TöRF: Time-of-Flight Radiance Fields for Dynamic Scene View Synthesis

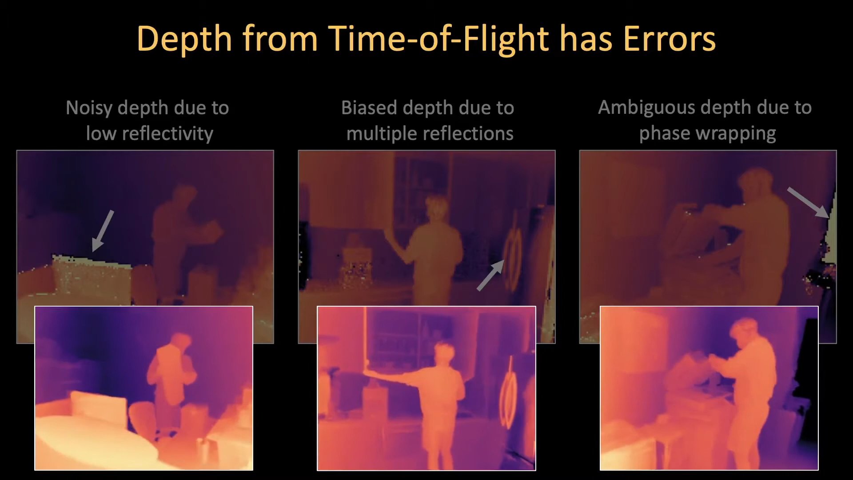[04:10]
And large scenes may exceed the camera's unambiguous depth range, producing large depth errors. Using TERF, we can improve reconstruction quality and reduce these errors, as shown below.
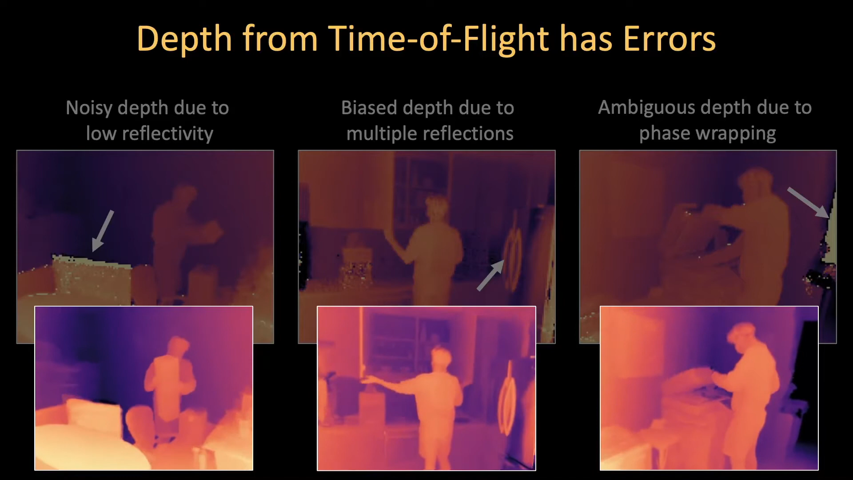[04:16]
To understand how we can achieve this, we need to explain two things.
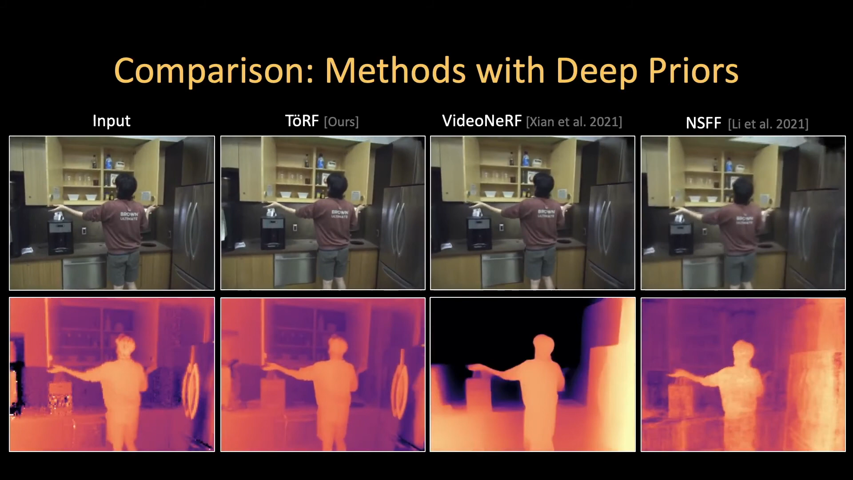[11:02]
Neural Scene Flow Fields, or an SFF, uses both depth and flow consistency losses in order to better constrain geometry and motion. TERF significantly improves calibration for our test sequences and produces more plausible view synthesis results. We also modify these dynamic view synthesis methods to use depth derived directly from a continuous wave time-of-flight camera. We are better able to recover the geometry for static, low-reflectance regions than these modified baselines.